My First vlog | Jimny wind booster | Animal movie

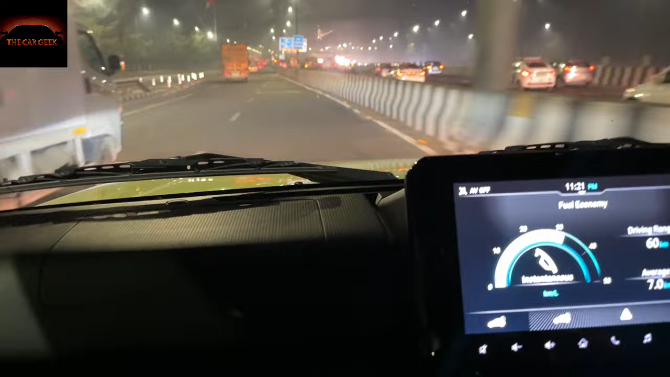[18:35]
पता नहीं ये डिवाइस लगने के बाद ये डिवाइस लगने के बाद ये 140 भी नहीं हुई,